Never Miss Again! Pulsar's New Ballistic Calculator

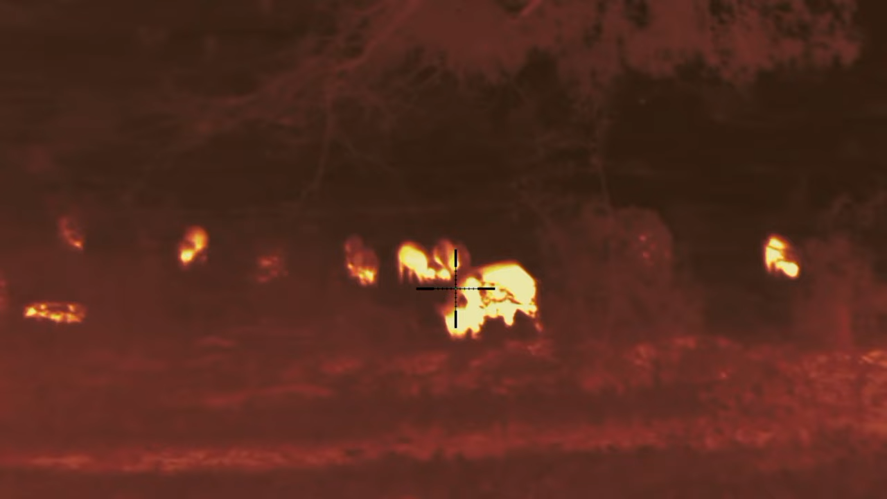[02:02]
So what's even better now is we have a ballistic calculator integrated into our thermal optic.
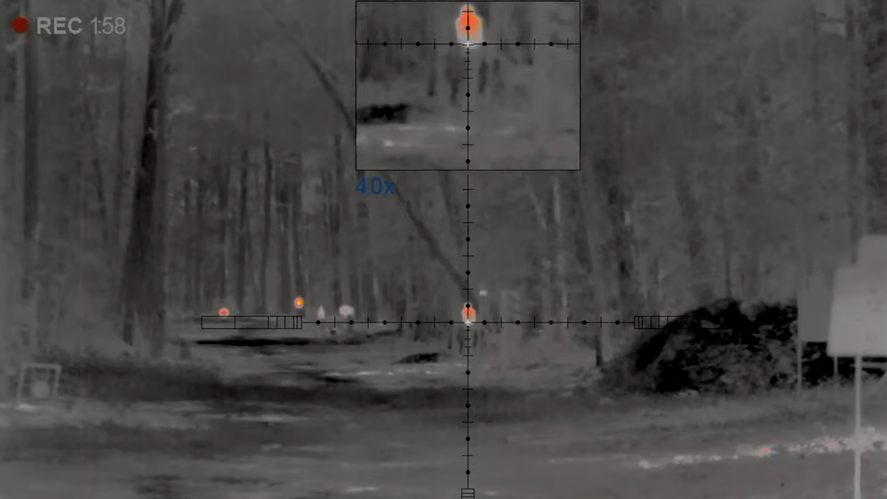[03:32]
And we're gonna skip to the buffalo at 170 yards.
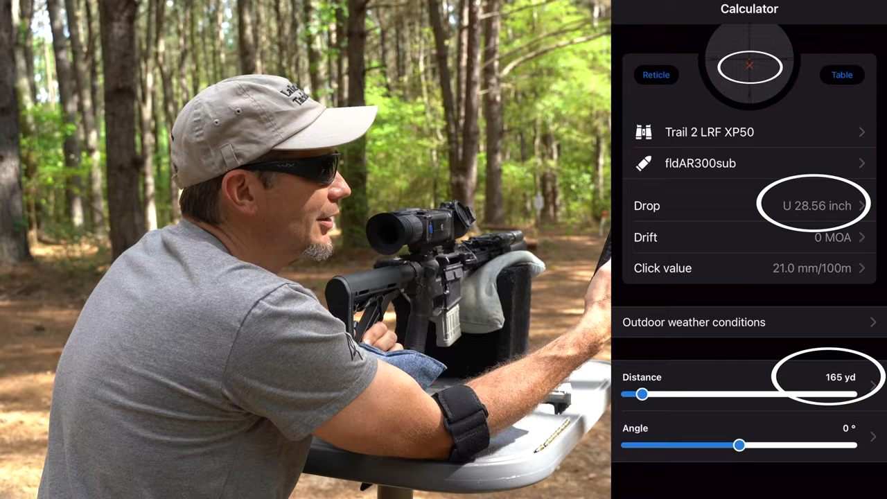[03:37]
It's gonna be 28 inch drop for that buffalo. So we're gonna see what the optic says, because this is gonna be a standalone now. Oh, there it is, 164, I was right the first time. And now on the optic, what you're gonna see is that blue crosshair dropping low.
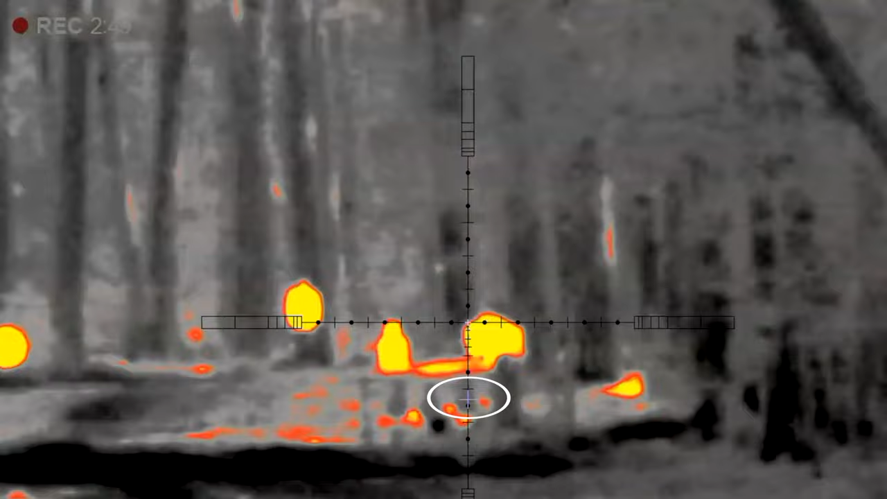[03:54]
That's our hold. So now we went up to just full picture mode. We are at 8X. So if I put that right at the center and load the gun, we'll be ready to fire. We'll see if it drops in with that 28 inches.
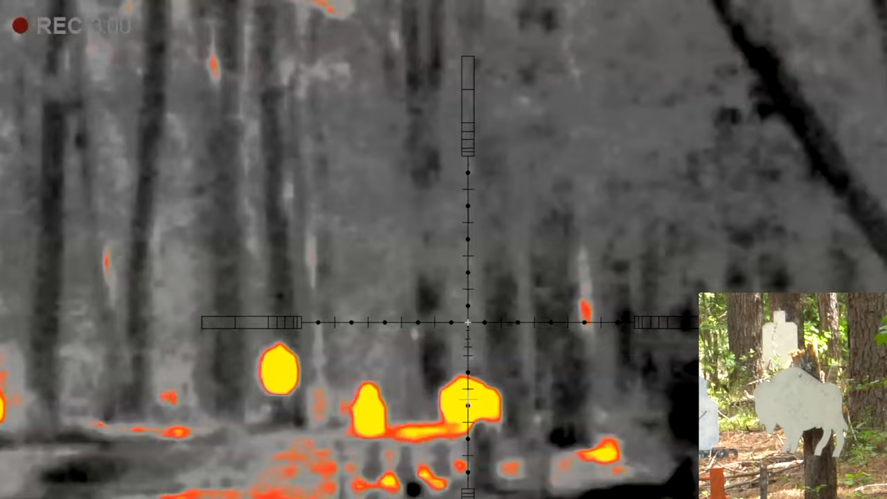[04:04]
We hit. Let's do it again. And again.
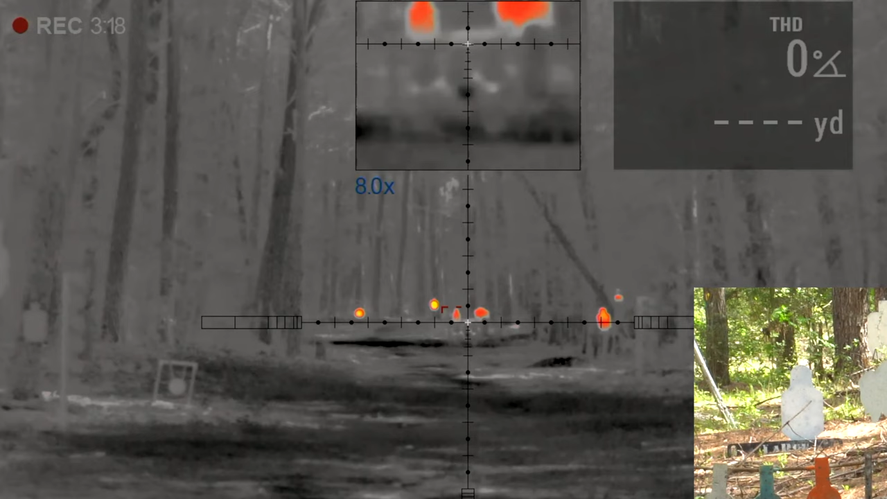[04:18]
This next one is that the LaRue target, 178.
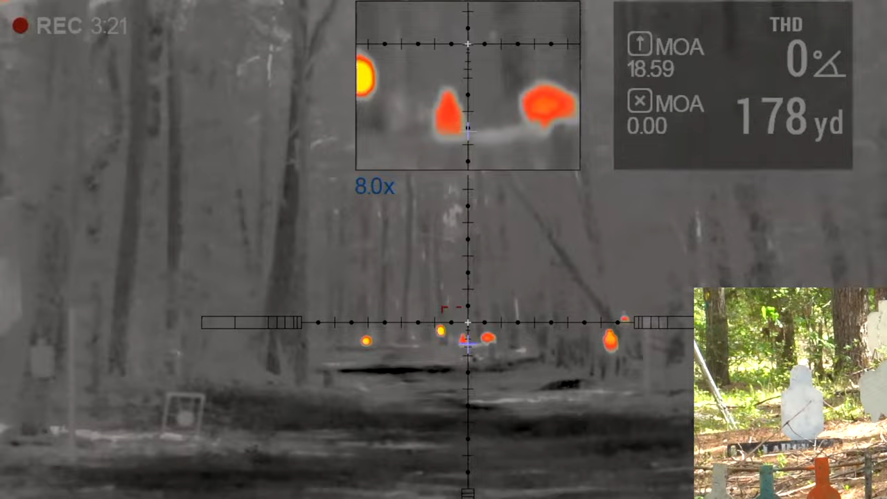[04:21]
Our little blue crosshair went a little bit different, and we're gonna go ahead and just put it right up between the shoulder blades. I saw it hit on thermal. I saw the splash.
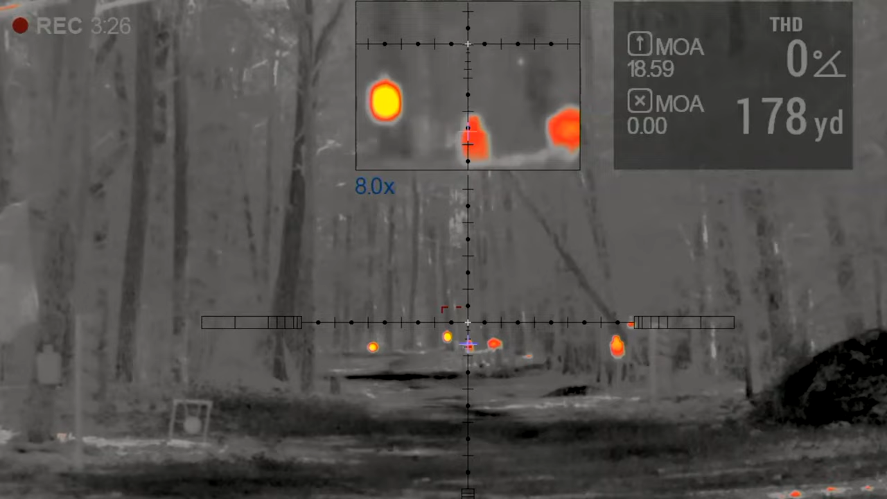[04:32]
That was cool. It went down. Let's go to 200. There's our glowing gong at 200.
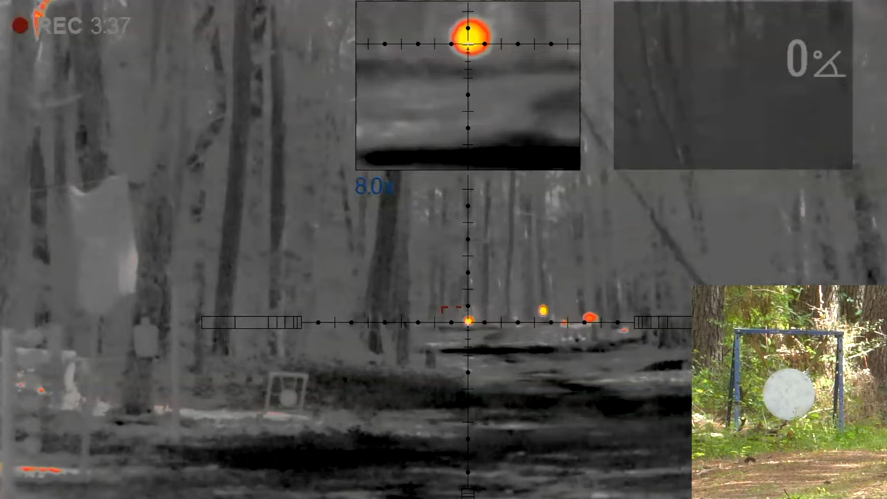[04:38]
Range it. 204. I lied. It's actually further. We can put a couple more in there now, though.
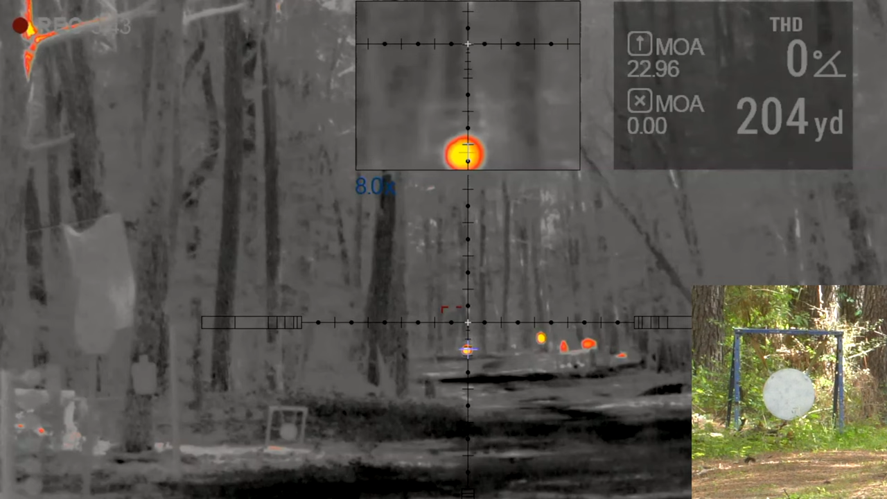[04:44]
We're going to wait because the picture's probably going to change my default. No, it didn't. So, oh, there it went.
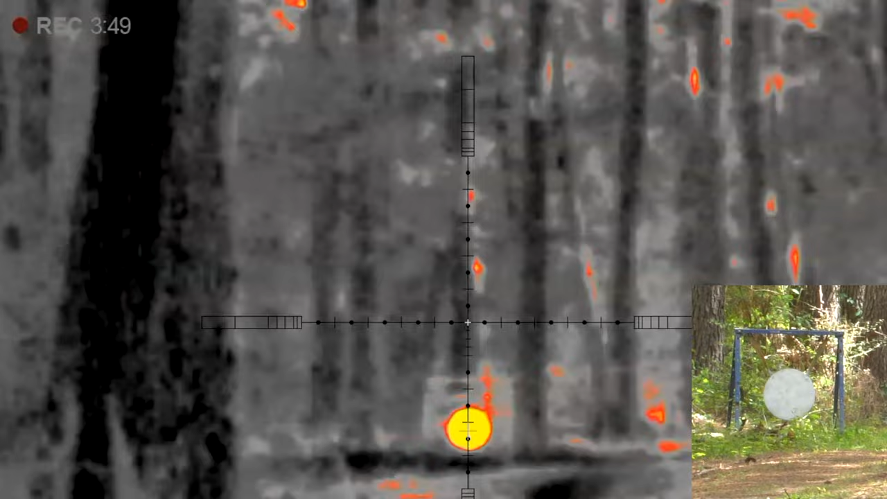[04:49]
Now it changed. It's right there. Looked like a high hit by the way it wiggled. Oh, we missed our first miss. It hit again.
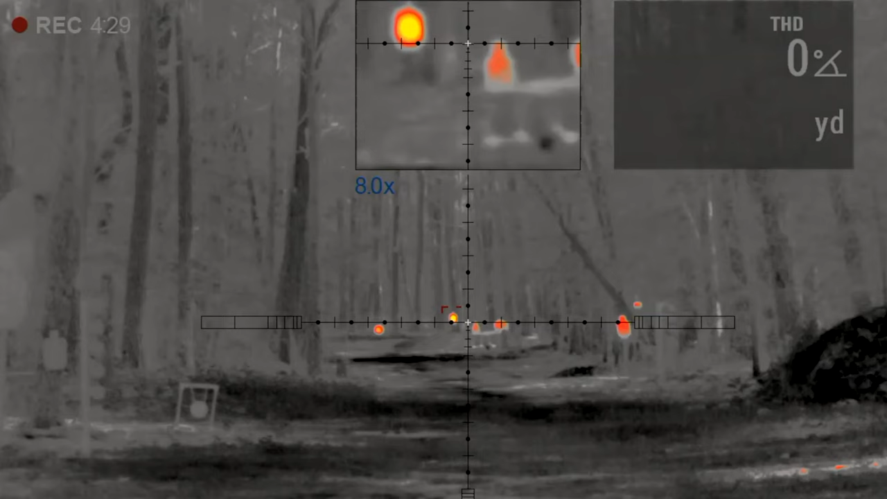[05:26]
Range it, 263, so it's going to be, that's funny. It is actually below my zoomed in screen. It's so much of a drop.
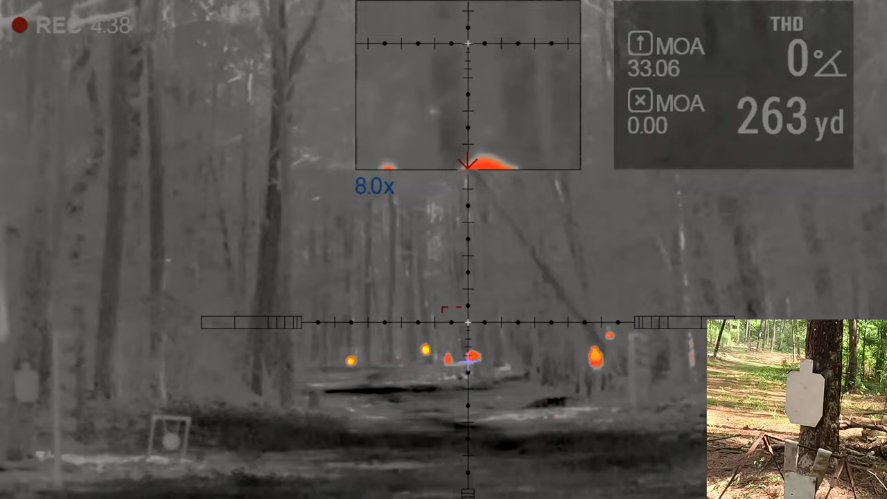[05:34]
It's down below it. All right, but now we're back out into our big screen. Let's just put it right dead center.